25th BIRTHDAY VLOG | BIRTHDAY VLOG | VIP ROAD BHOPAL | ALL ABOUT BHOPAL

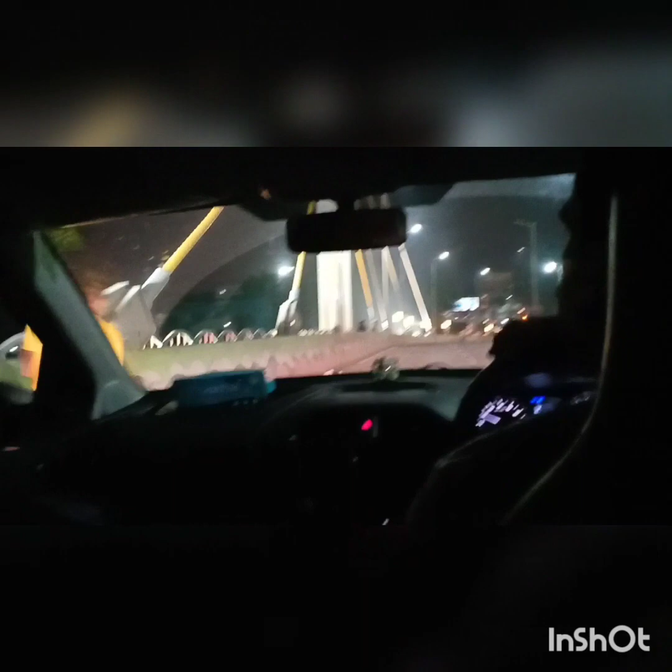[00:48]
तो बहुत ही पॉपुलर प्लेस है ये भोपाल की, ये वो एरिया है भोपाल का जो रात भर नहीं सोता है। रात के 12-12 बजे आप लाइटिंग क्राउड देख सकते हैं कितना ज़्यादा है।